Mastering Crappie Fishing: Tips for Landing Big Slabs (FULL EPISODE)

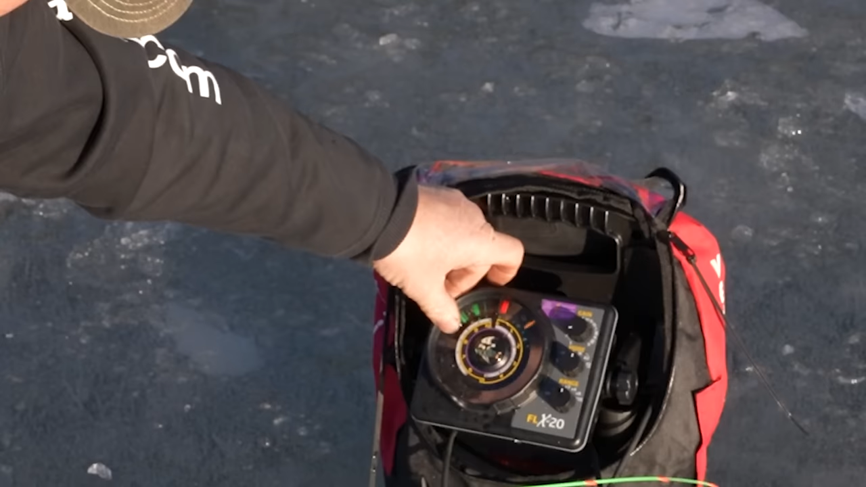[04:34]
This is the bottom right here. These are all fish. When you're dropping down, this is me dropping down.
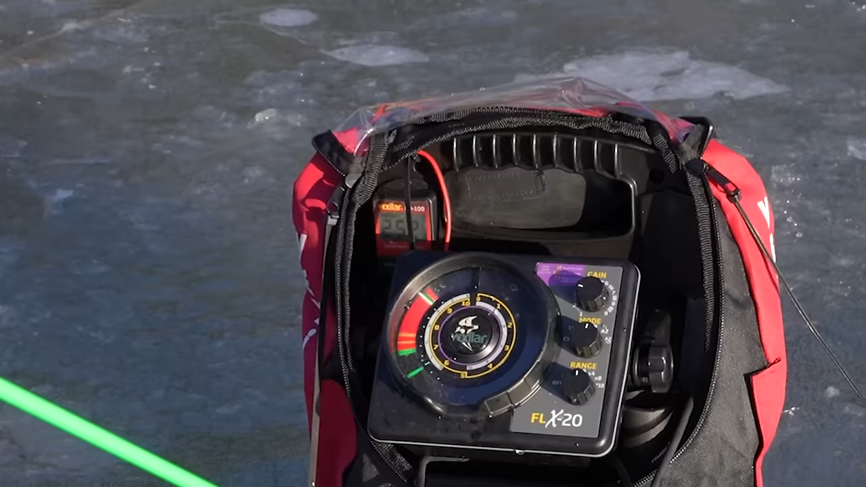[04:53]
Now I'm gonna stay above them and see, now look at that one come racing right out of the school.
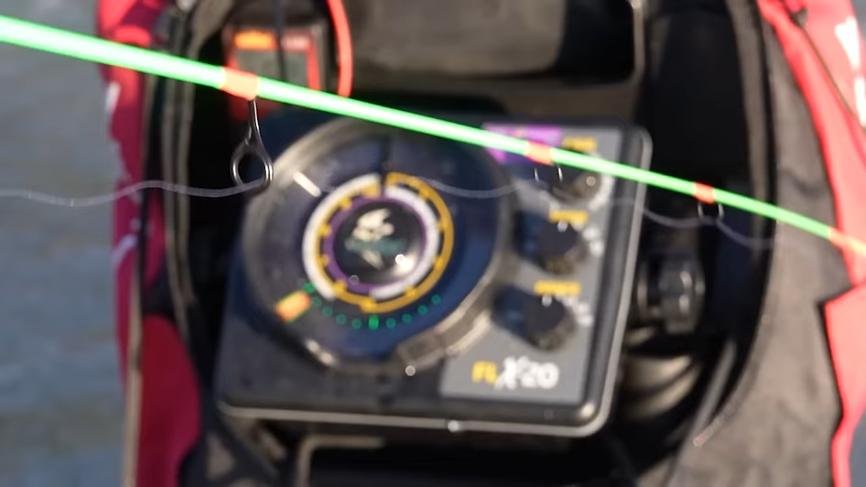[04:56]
And there he is, right there.
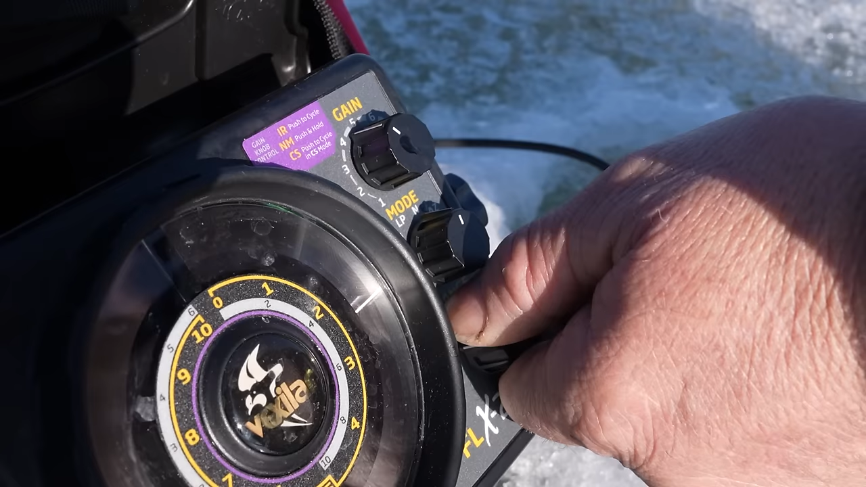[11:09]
start dropping your bait down to where you figure it's close to where the fish are at, and then turn the Vexilar back on. And if you have that option to go to low power, definitely go to low power.